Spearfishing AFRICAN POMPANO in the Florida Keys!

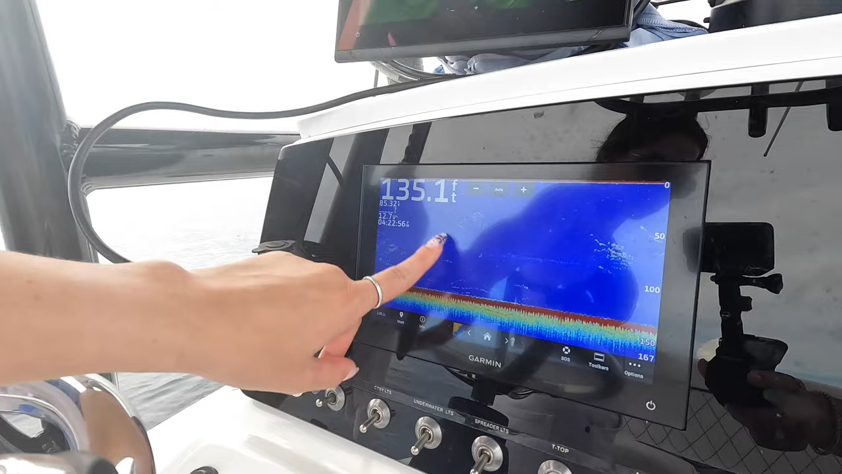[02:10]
On screen: depth 135.1 ft
We were in some thicker stuff, and now we're marking some smaller stuff, but I think they're in what we were marking originally.